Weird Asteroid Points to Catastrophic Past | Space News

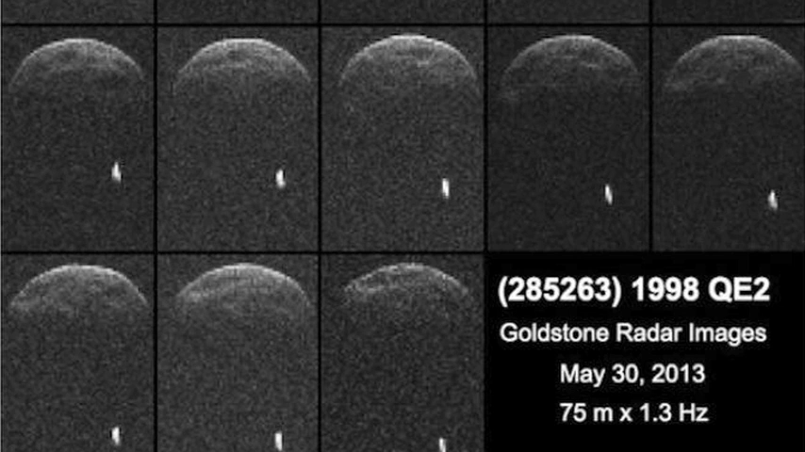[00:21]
Astronomers used the opportunity to take radar images of the asteroid and its 750-meter satellite.
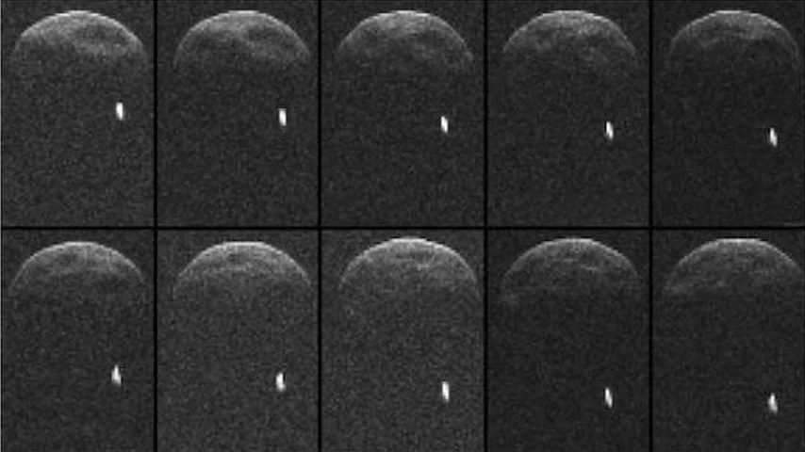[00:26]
The scientists describe QE2 as dark, red and primitive and conclude that the asteroid is an entirely new beast,